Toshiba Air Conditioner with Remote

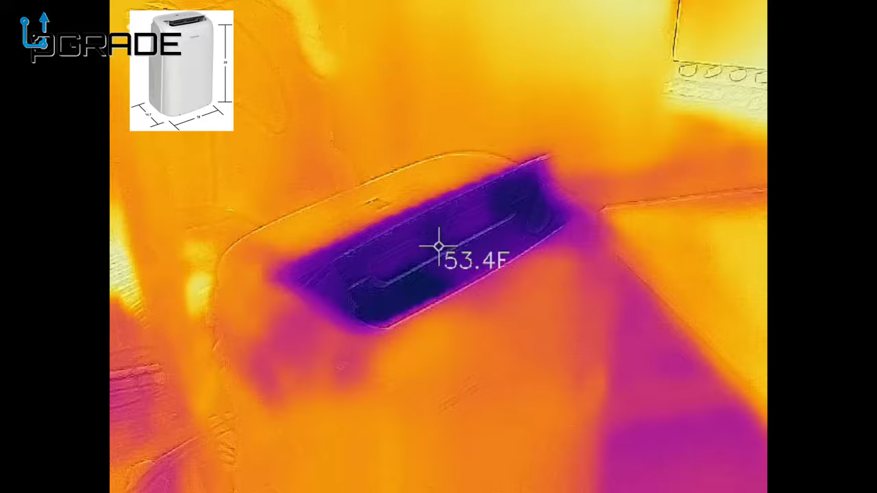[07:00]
look how much cold air you're getting out of here it's getting cold really cold fast so it's work it seems like it's working look at that beautiful and i like the air distribution of it
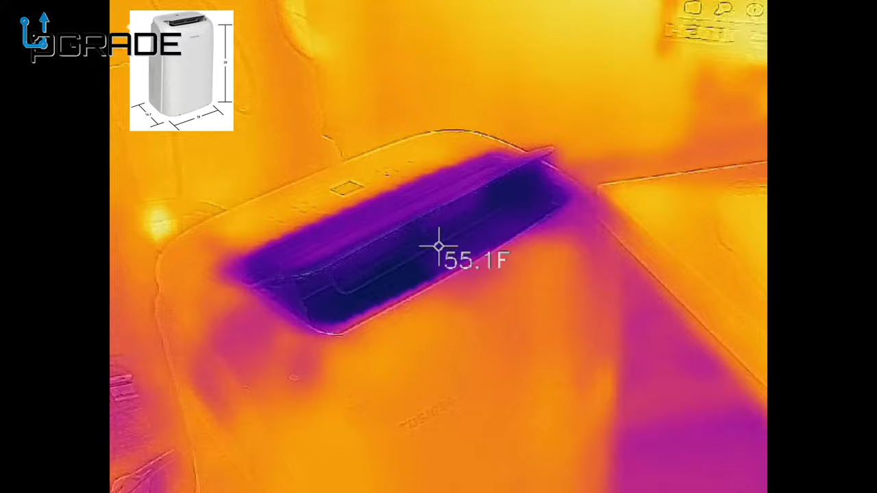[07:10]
On screen: spot 55.1°F
we can see this is the model here
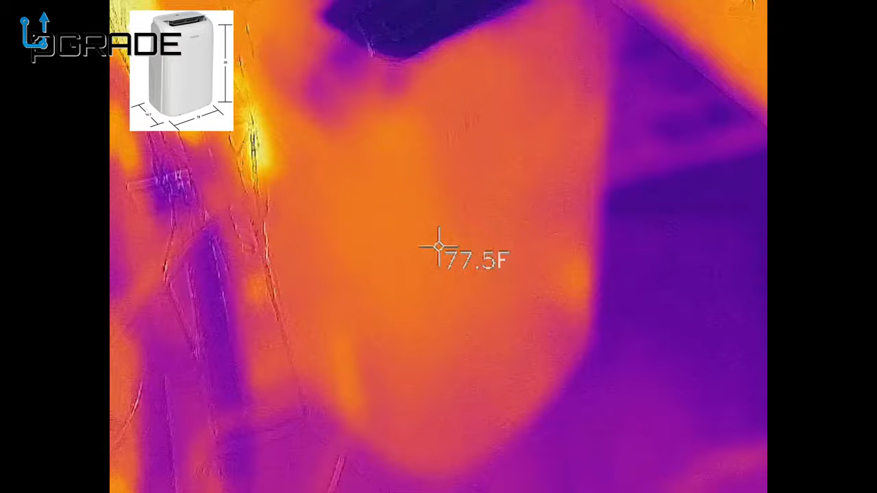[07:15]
but itself it's cooling out the whole room i feel it this is my monitor here so
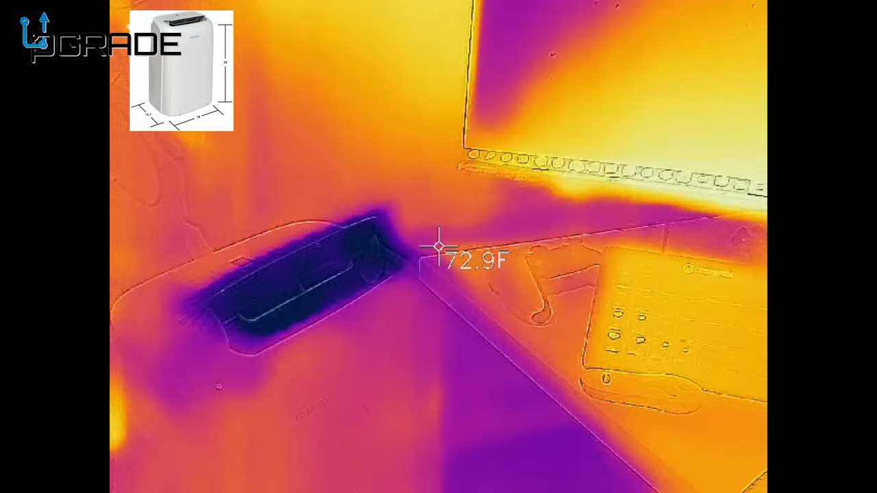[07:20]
On screen: spot 72.9°F
but look how much cold air is coming out of there really
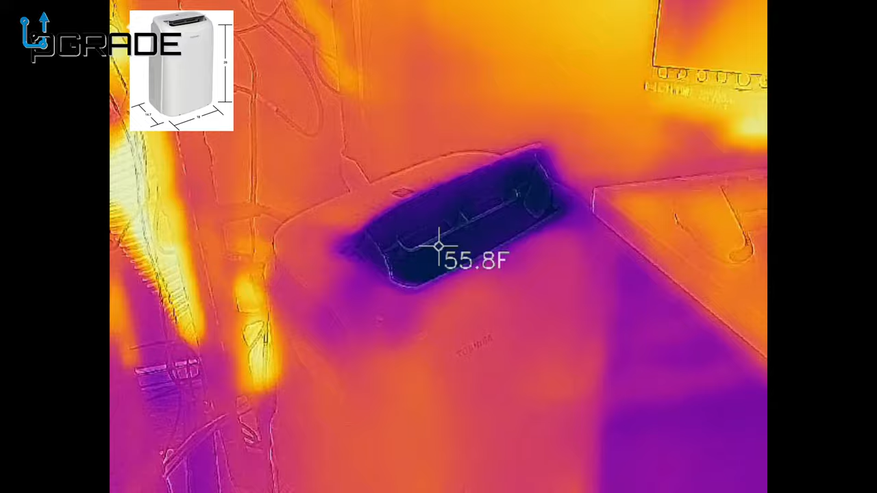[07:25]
On screen: spot 55.8°F
good cold air you get a little closer here so you guys can see a little bit better system is moving up and down it's about
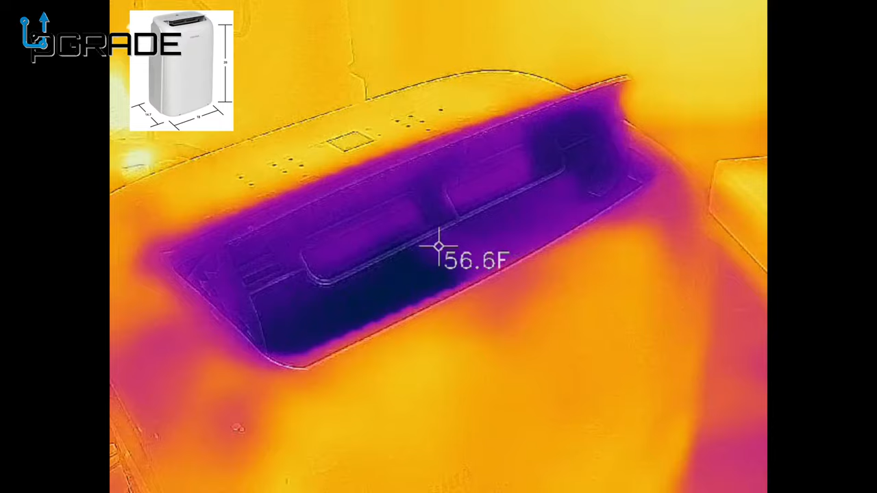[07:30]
On screen: spot 56.6°F
50s right now so it is distributing good air oh well so the machine